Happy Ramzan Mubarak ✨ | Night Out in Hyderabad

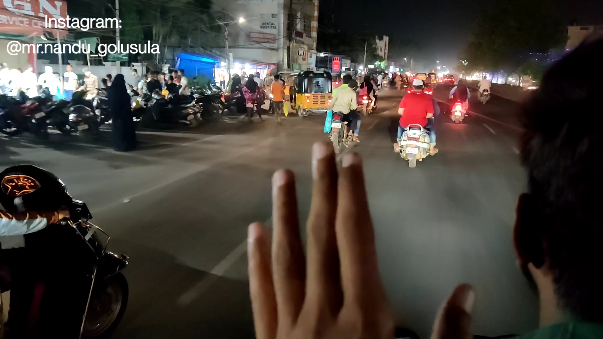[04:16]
చెప్పినట్టు జస్ట్ చార్మినార్ దగ్గర మాత్రమే కాదు ఇది మొత్తం హోల్ సిటీ మొత్తం ఇదే జరుగుతుంది మొత్తం రష్ అయితే చాలా ఎక్కువ ఉన్నారు చూస్తారు కదా ఇది ఇంత పెద్ద
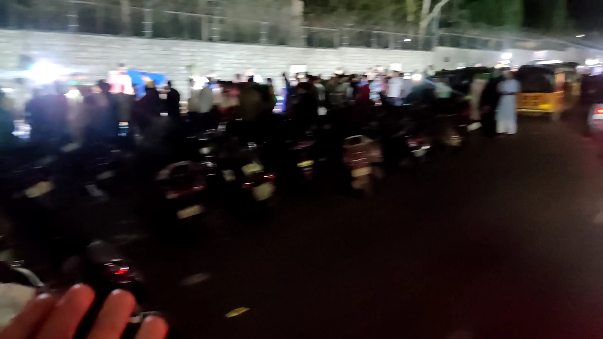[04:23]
రోడ్ అంటే మొత్తం ఎప్పుడు కానీ బిజీ ఉంటుంది హార్డ్వర్క్ బండ్లతోటి మొత్తం ట్రాఫిక్ జామ్ అయిపోయింది
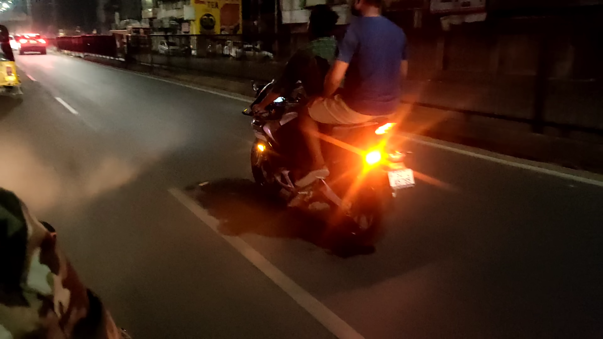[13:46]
ఇప్పుడే నాంపల్లి క్లాక్ టవర్కి అయితే వచ్చేసినాము.